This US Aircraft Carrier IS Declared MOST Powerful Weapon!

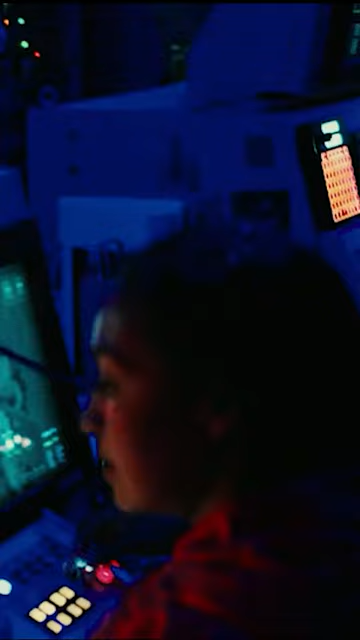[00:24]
It's worth mentioning the automation and information support systems that integrate and process huge amounts of data from sensors located throughout the ship to ensure that everything runs smoothly.